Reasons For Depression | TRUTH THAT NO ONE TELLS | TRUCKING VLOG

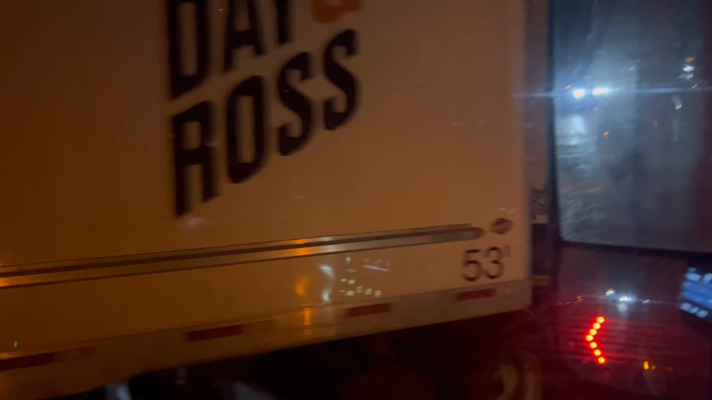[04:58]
ਆਹ ਟ੍ਰੇਲਰ ਉਹਦੇ ਨਾਲ ਕਨੈਕਟਡ ਆ ਆਹ ਟਰੱਕ ਅੱਗੋਂ ਕੀ ਬਣਿਆ ਪਿਆ
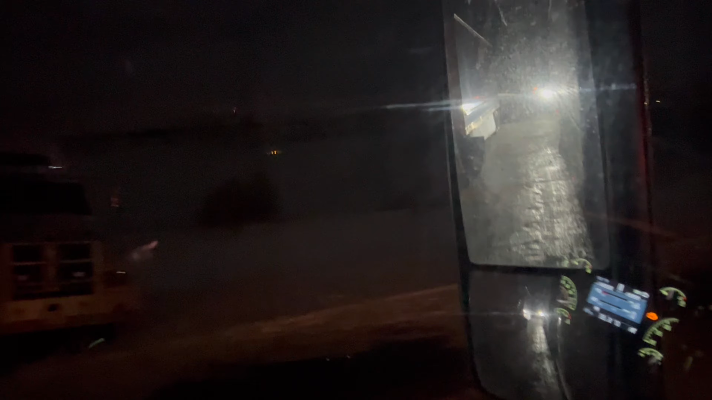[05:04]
2 ਟ੍ਰੇਲਰ ਅਤੇ ਇੱਕ ਟਰੱਕ ਆ ਪਿਆ ਇੱਕ ਉਹ ਪਿਆ ਜੇ ਇੱਕ ਪਿੱਛੇ ਪਿਆ ਉਹ ਇਹਨਾਂ ਵੀ ਜਿਵੇਂ ਥੱਲੇ ਵੇਖੋ ਸਾਰੀ ਬਲੈਕ ਆਈਸ ਬਣੀ ਪਈ ਆ ਠੀਕ ਆ ਅਤੇ ਹੁਣ ਆ ਸਾਰੇ ਟਰੱਕ
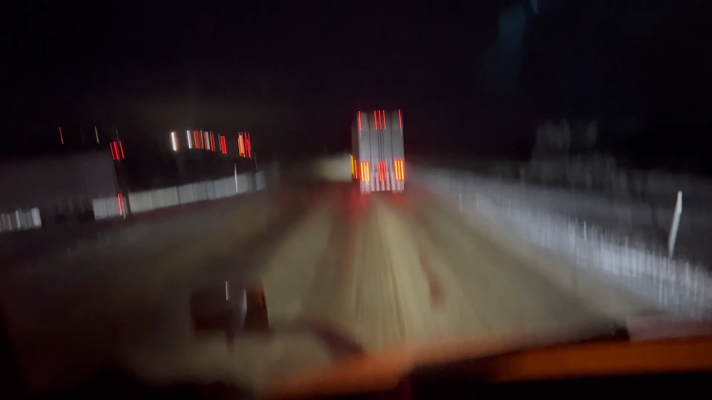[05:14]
ਇਸ ਤਰ੍ਹਾਂ ਜਾਣਦੇ ਹਨ ਪੰਦਰਾਂ ਵੀਹ ਵੱਧ ਤੋਂ ਵੱਧ ਵੀਹ ਦੀ ਸਪੀਡ ਦੇ ਉੱਤੇ ਤਾਂ ਨਹੀਂ ਜਾਣਦੇ ਤਾਜ਼ਾ ਹੀ ਦਾ ਨਾ ਅੱਧਾ ਪੌਣਾ ਘੰਟਾ ਪਹਿਲਾਂ ਹੀ ਕੰਮ ਹੋਇਆ ਹੋਣਾ ਬੜਾ ਕਿਉਂਕਿ ਸਨੋਅ ਵੀ ਤਾਜ਼ੀ ਆ ਫੋਰ ਫਲੈਸ਼ਰ
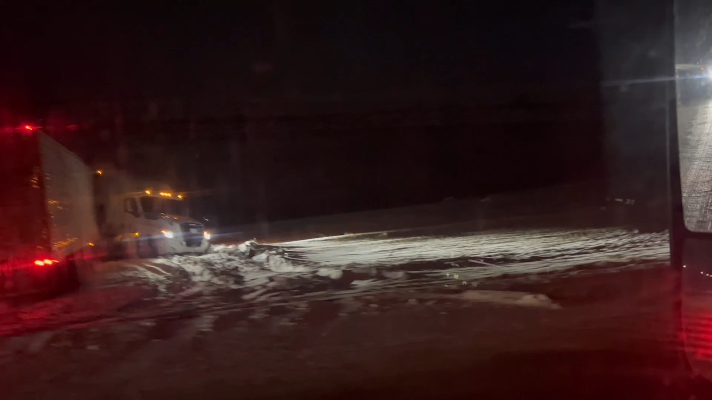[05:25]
ਜਗਨਦੇ ਆ ਹਜੇ ਤਾਂ ਕੱਢਣ ਨਾ ਦੇਣੀ ਆ ਅਤੇ ਹੁਣ ਪਤਾ ਨਹੀਂ ਵੀ ਸਵੇਰ ਤੱਕ ਇੱਥੇ ਹੀ ਰਹੇ ਕਿ ਦੋ ਘੰਟੇ ਨੂੰ ਨਿਕਲ ਜੇ ਕੁਛ ਪਤਾ ਨਹੀਂ ਆ ਕਦੋਂ ਟੋਹ ਵਾਲੇ ਆਉਣ ਉਹਨਾਂ ਕਿ ਥੋੜ੍ਹਾ ਜਿਹਾ ਸਾਫ ਲੱਗਣ ਦਿਆ ਪਰ ਆਪਾਂ ਮੱਠੇ ਮੁੱਠੇ ਜਾਵਾਂਗੇ ਬਿਕੋਜ਼ ਆਈ ਡੋਂਟ ਵਾਂਟ ਟੂ ਬੀ ਵਨ ਆਫ ਦ
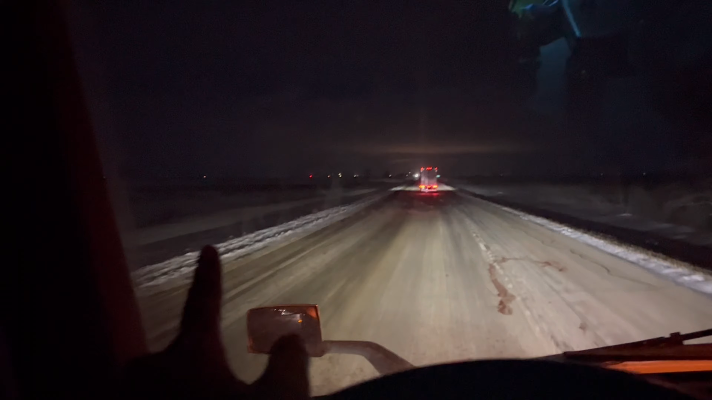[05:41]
ਗਾਈਜ਼ ਸਿਟਿੰਗ ਇਨ ਡਿਚ ਵਿਦ ਫੋਰ ਫਲੈਸ਼ਰ ਜ਼ੋਨ ਠੀਕ ਆ ਕਿਉਂਕਿ ਪਹਿਲੀ ਸਨੋਅ ਤਾਂ ਘੱਟੋ ਘੱਟ ਪਹਿਲੀ ਸਨੋਅ 'ਚ ਤਾਂ ਕੋਈ ਕਾਂਡ ਨਹੀਂ ਕਰਨਾ